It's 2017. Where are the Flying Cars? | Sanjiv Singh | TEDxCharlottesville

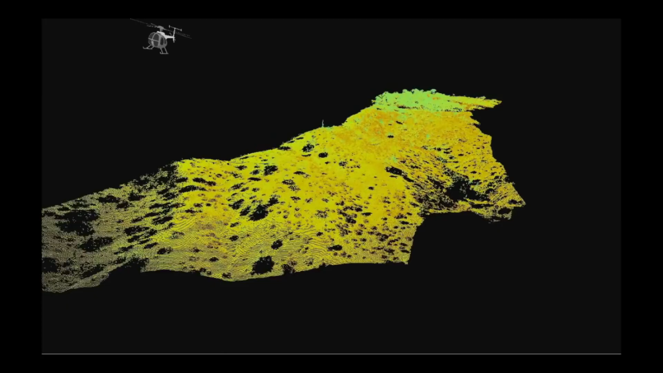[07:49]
To show you how this works, I'm going to take you to an actual experiment we conducted for a mock casualty evacuation scenario for the army.
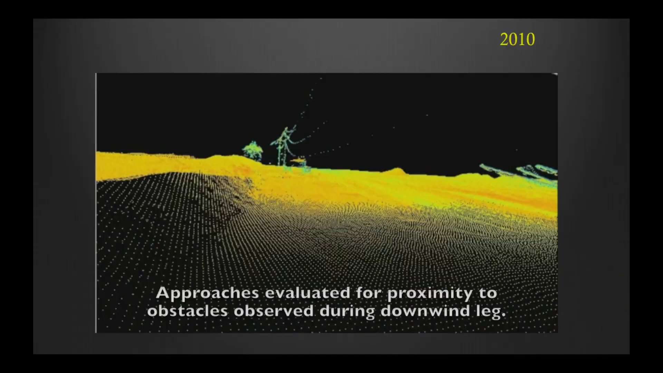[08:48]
So you can see the vehicle approaches, flies over and without loitering it circles around and it's already picked a place and what it's going to do is land.
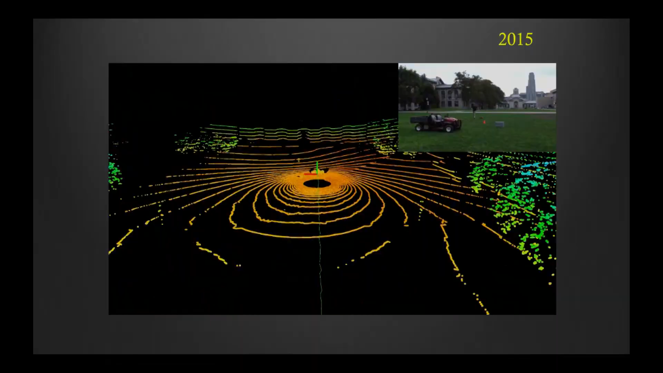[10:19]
laser scanner in real time as it's coming in but then he has a little computer in his backpack that's able to take all that data,
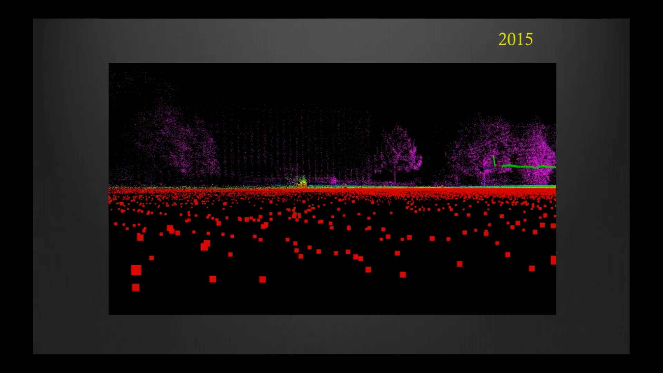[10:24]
collate it together and in hundreds of times a second locate where that laser scanner is
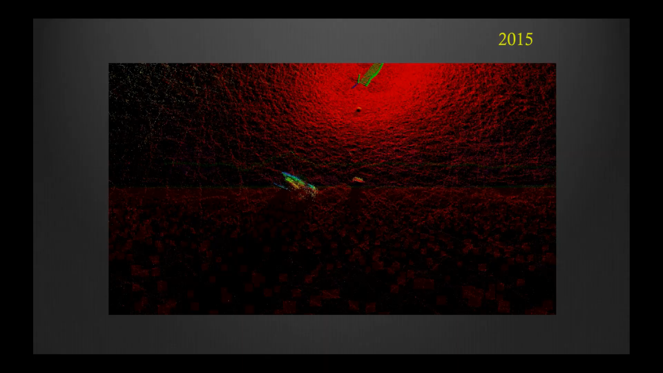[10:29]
and the map that's around it, okay?
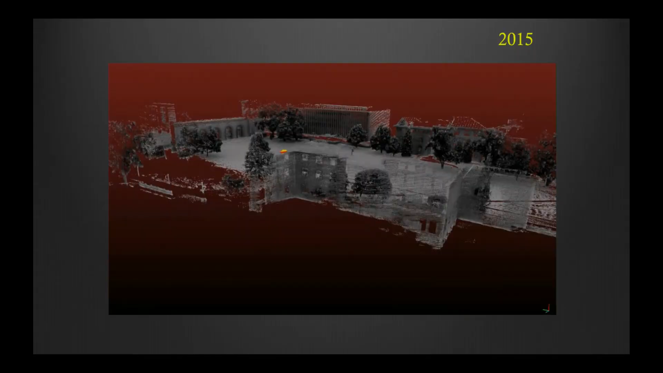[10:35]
So this is all done in real time so now what we can do is we can fly safe,
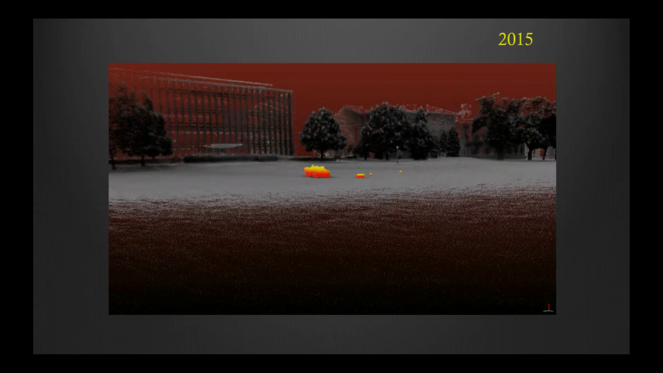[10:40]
land safe and do this all without GPS. So let me show you how that works. Here's an aircraft that in its final descent is going A to B,
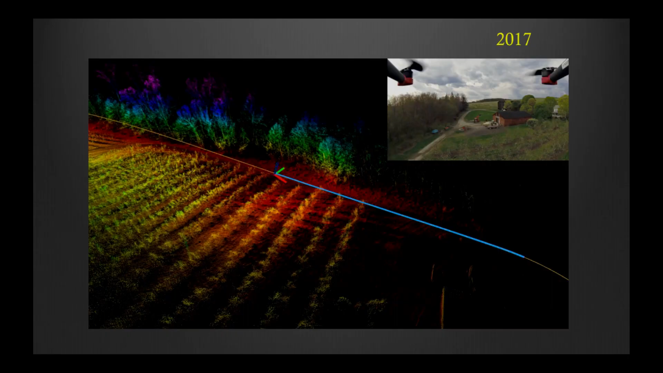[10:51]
it doesn't use any GPS, it's building this kind of map and what you're seeing here is
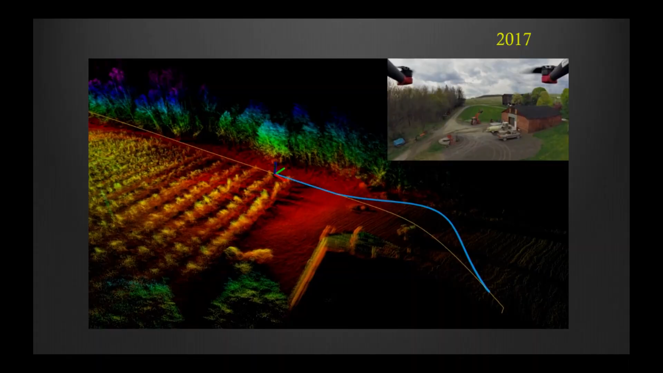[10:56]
a what we call a point cloud based on millions of range measurements,
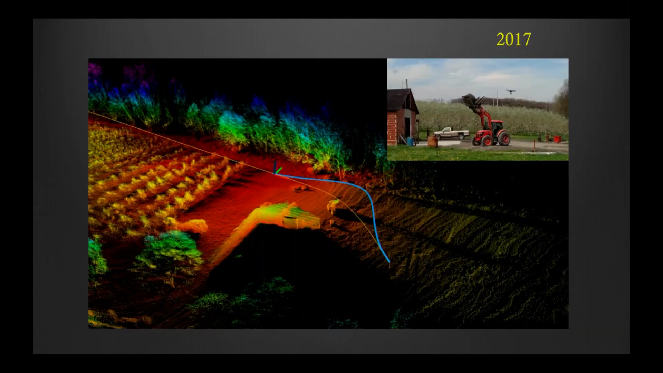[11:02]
distance measurements that it's taking as it flies and putting it together. So here it is, let's see, here it is, it's flying, building this map,
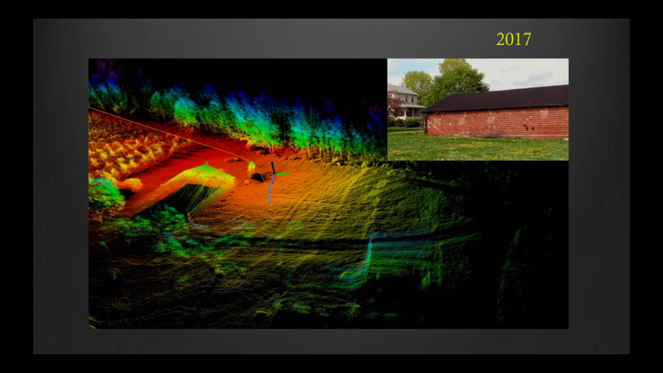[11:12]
you can see the the map evolving,
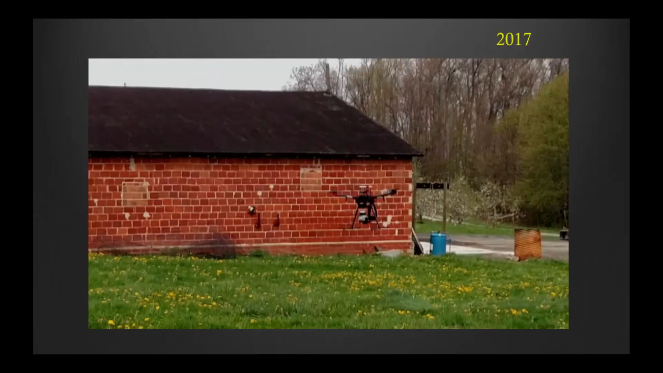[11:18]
turns out that there is a farm machine right in its way so the vehicle is able to notice it,
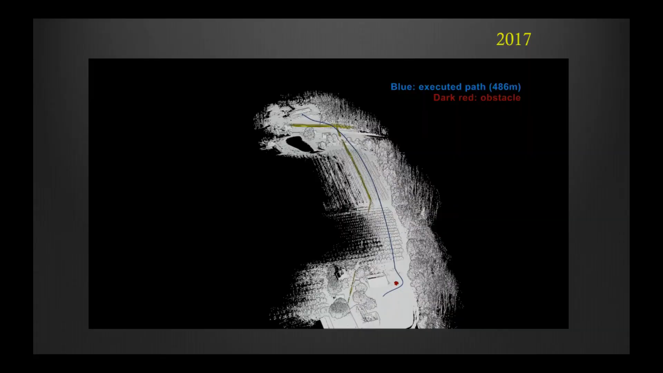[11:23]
detect it and then safely plan a path around it and land safely.
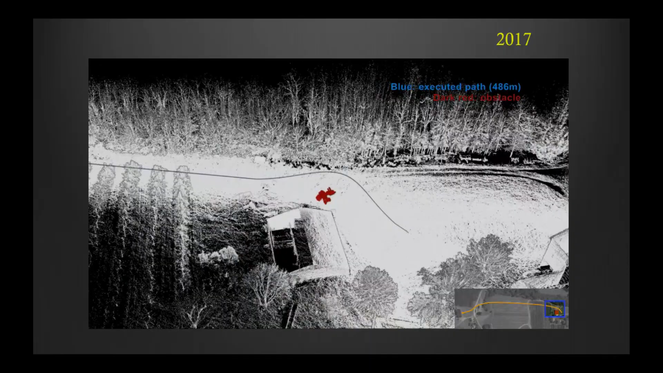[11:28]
So here you see what we have is all of the building blocks for fly safe, land safe and do it without GPS.